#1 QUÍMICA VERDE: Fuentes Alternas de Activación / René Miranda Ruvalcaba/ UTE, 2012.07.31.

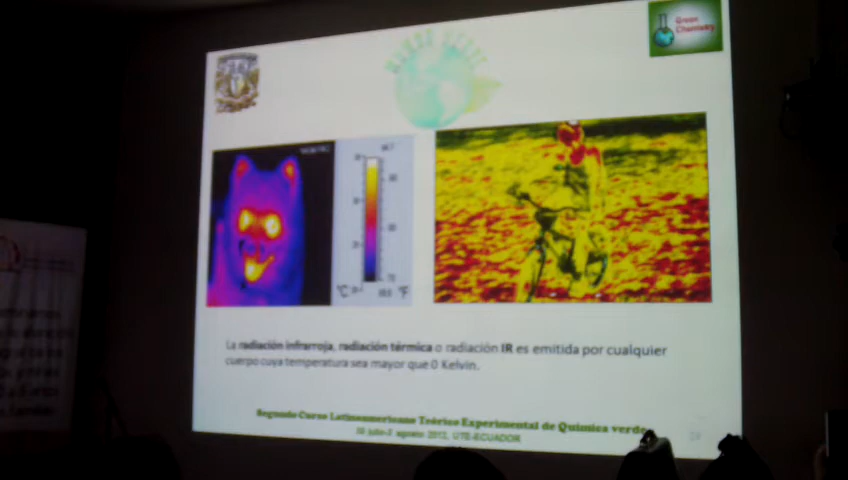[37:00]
Pues lo vemos muchísimo en las películas, esos modelos, que terminators y cinecarros detectan polarización, ¿verdad? Pues aquí están, pues, detectan el calor que tiene el cuerpo. Entonces seguimos.